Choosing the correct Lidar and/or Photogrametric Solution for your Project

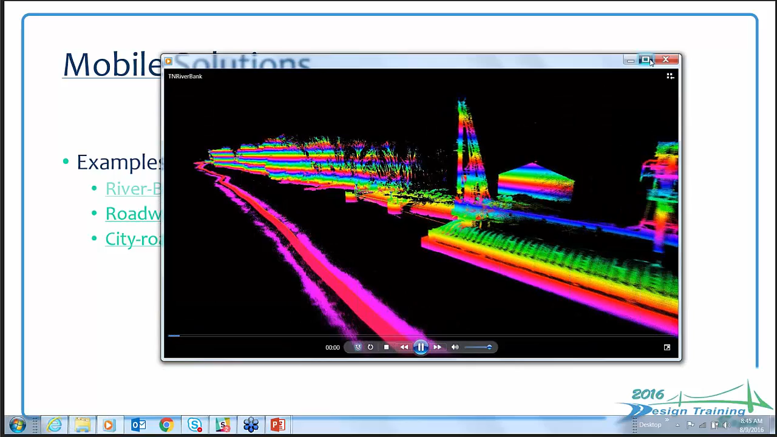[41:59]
We mounted this on a boat, and we drove along the shore. This is just color-based.
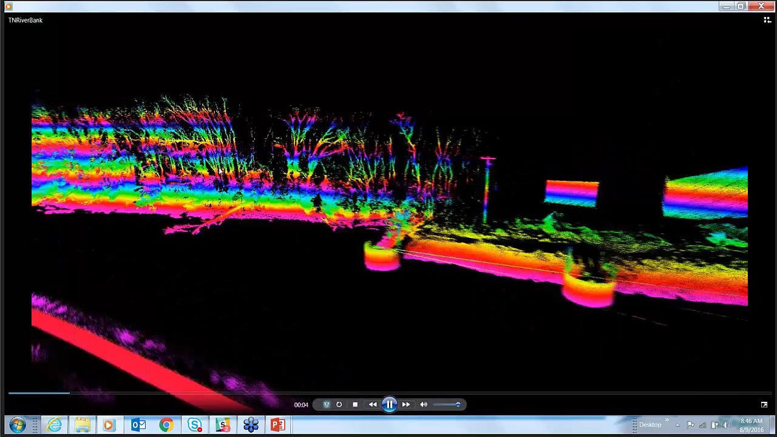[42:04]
I want to show it for effect. But I live on the Tennessee River up here, or near it. And with these bad floods and all that, you see all these trees laying out here? You could take a boat, and it's all geospatially located, all of this data.
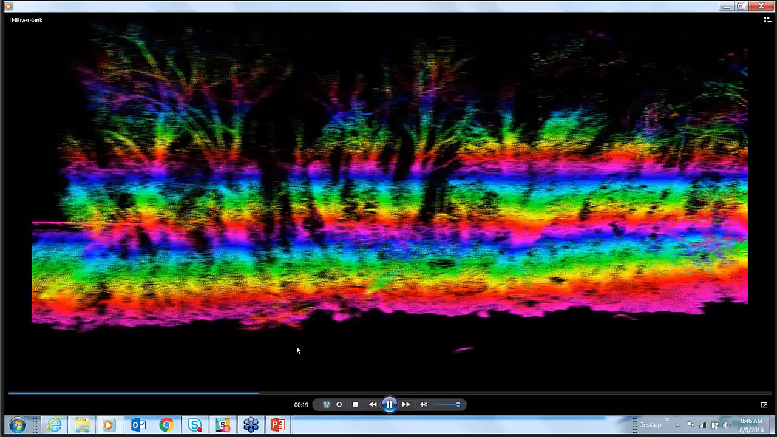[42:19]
Survey the coastline of the Tennessee River up and down because they're all back.
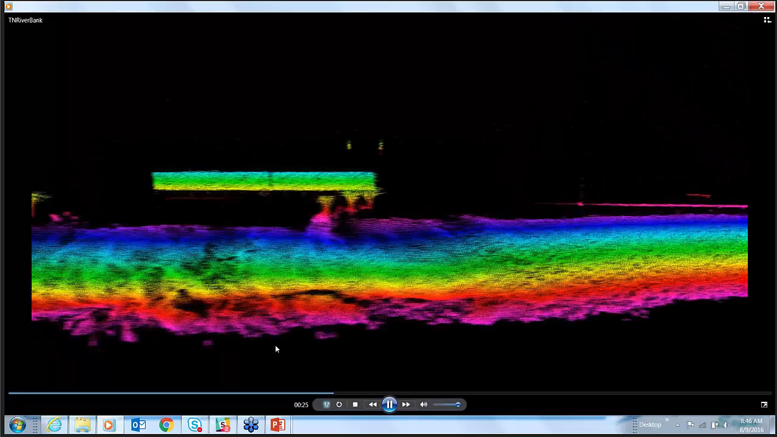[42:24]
Turn this data in to the Tennessee Valley Authority or the Corps or whoever,
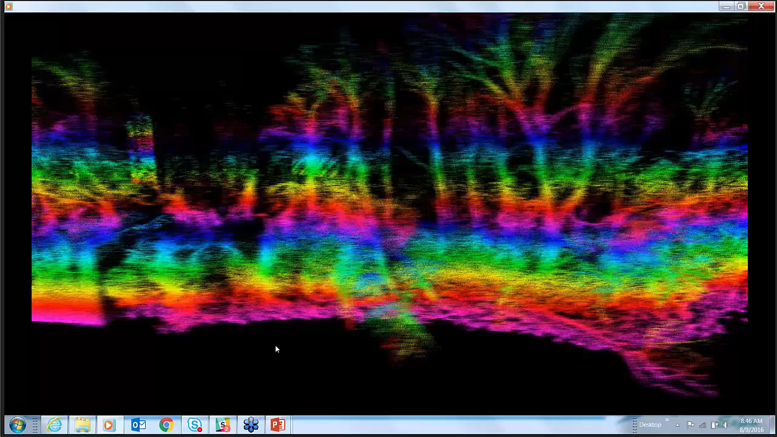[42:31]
and immediately they can isolate places to go out and do work or fix things. So shoreline surveying is great. There's buoys out there. Here's the lines between them. Here's barges. I mean, just if you look at what we can pick up, it's amazing. So this could be done with red, green, blue.
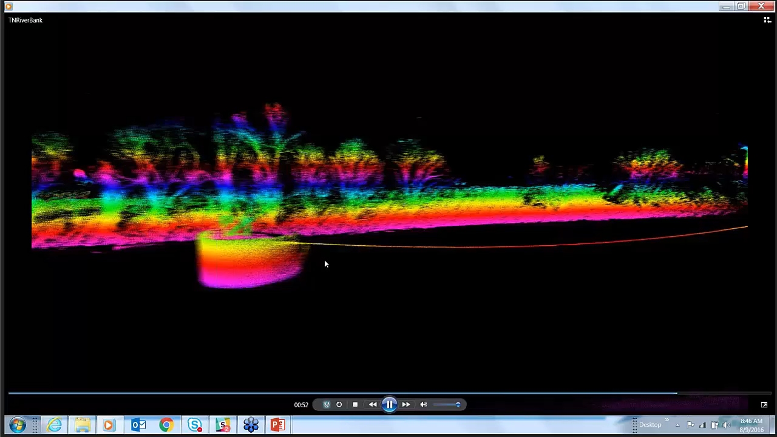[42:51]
If you needed to mark out a FEMA floodplain on here, you could do this.
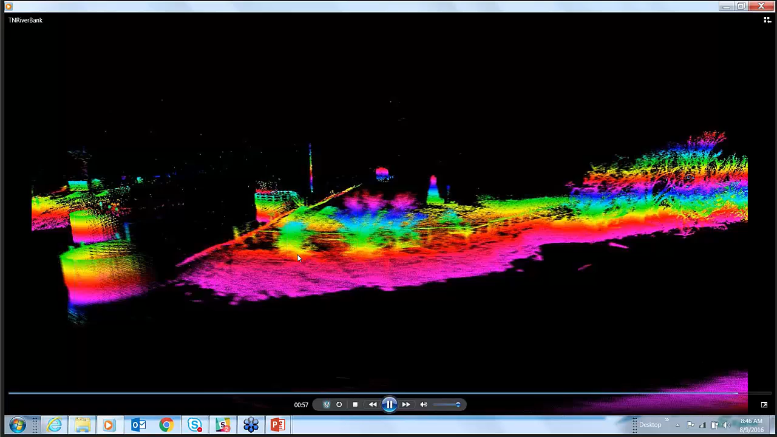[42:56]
Or another thought, if you need more elevation,
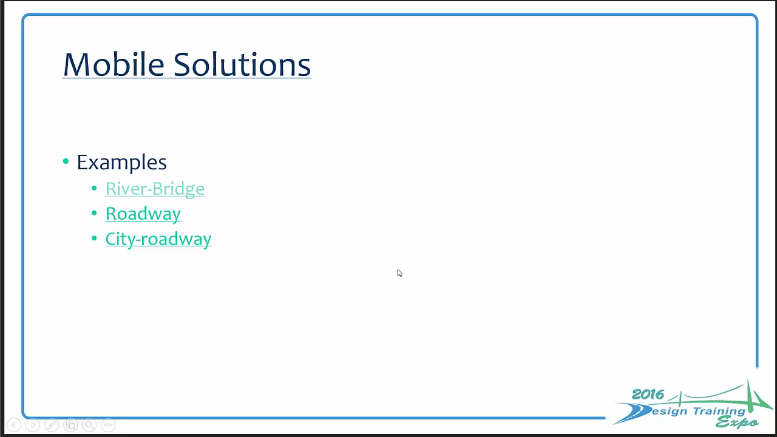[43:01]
you could even tow something with your boat that's at a higher elevation capture. Now here's a classic roadway.
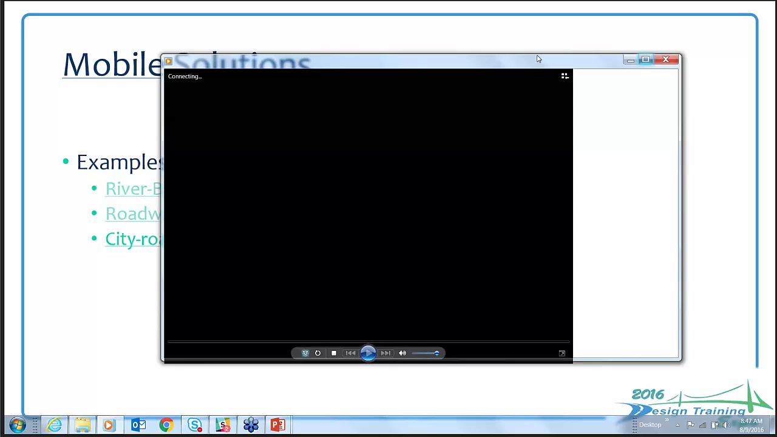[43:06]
I'm just going to whip through to this for a
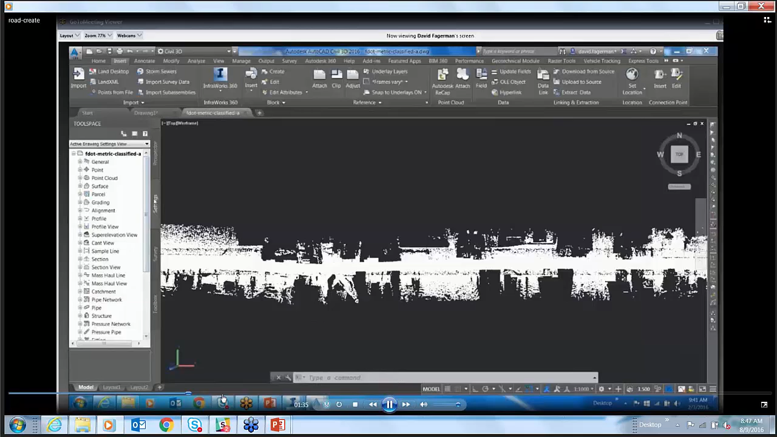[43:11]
moment to show there's bare earth classified.
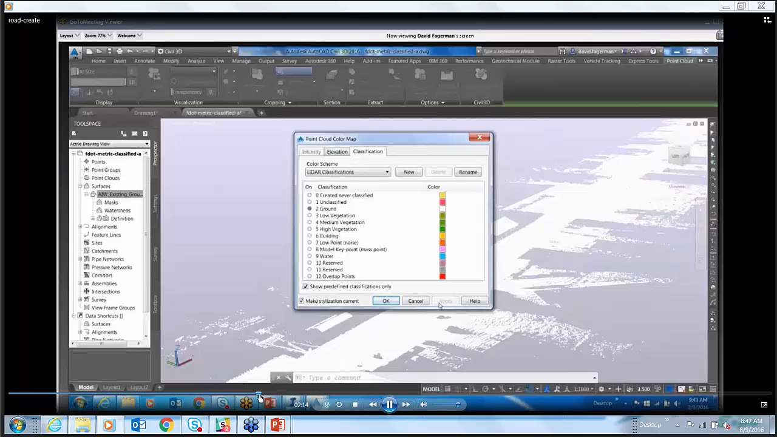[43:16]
And when we get in here, this right here is an example of classified features.
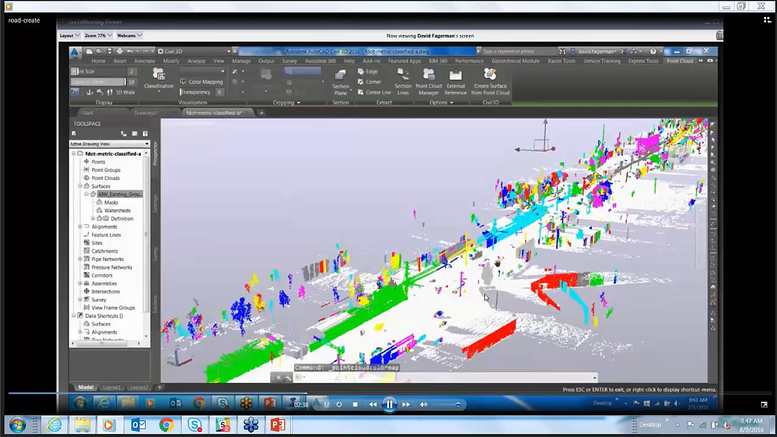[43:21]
So again, I used Infaworks to do that. And then when I pulled it into Civil 3D, turned classification on, you can see like the bare earth is white, but all these other things are different colors.
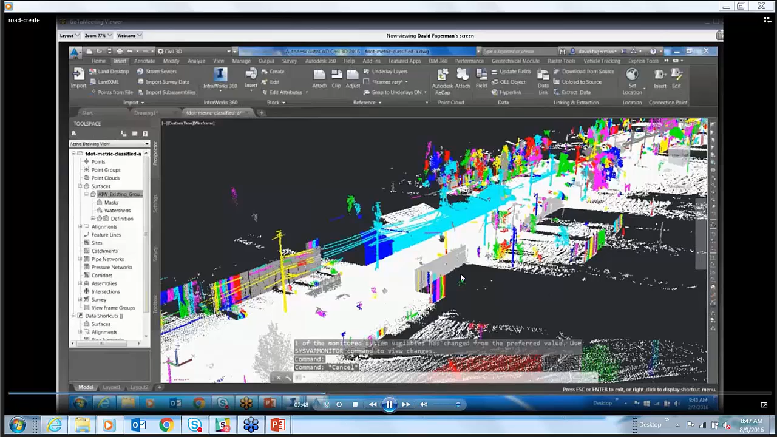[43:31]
They're all classified accordingly. So that's what classification would do. Now, real quick, here's an example.
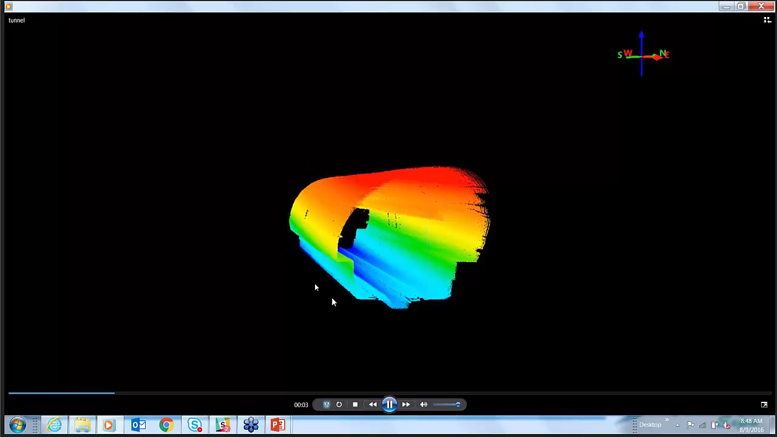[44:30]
a tunnel, a little piece of a tunnel.
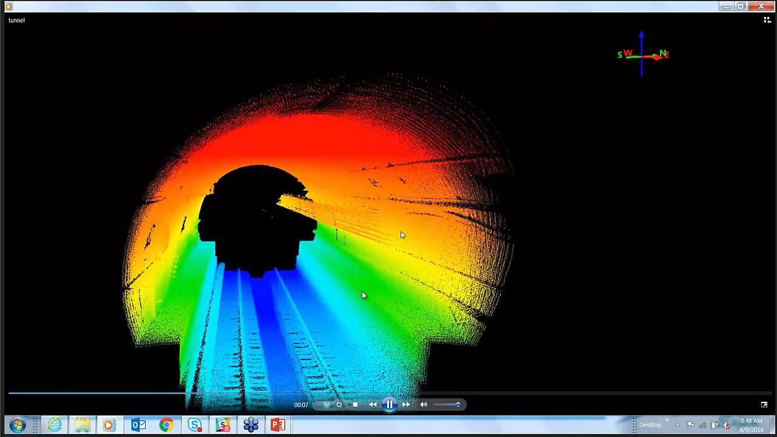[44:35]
So this is a terrestrial, actually this was I believe a mobile scanner, but it could have been terrestrial.
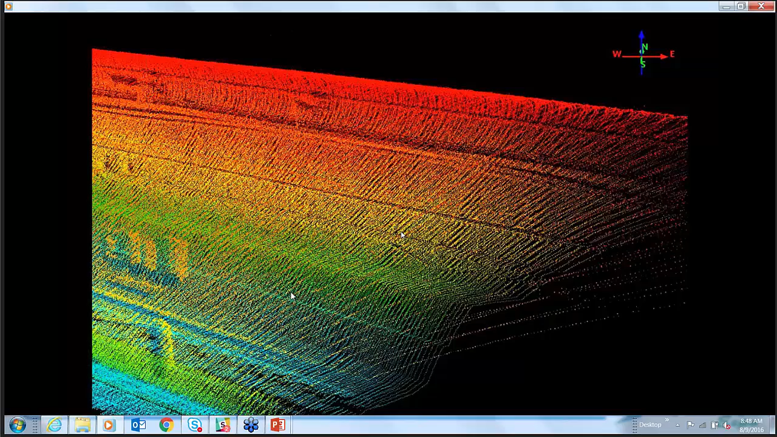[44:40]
You can see the angle that the scans were done. And what this is, you could say, well, what could I do with that?
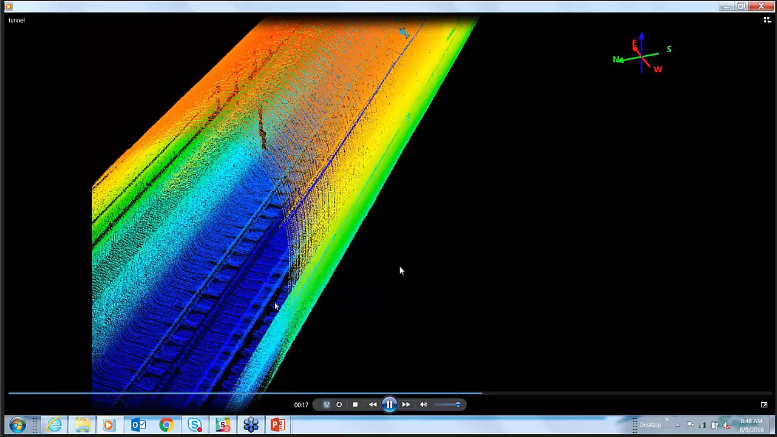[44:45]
Well, there are ways to cut 3D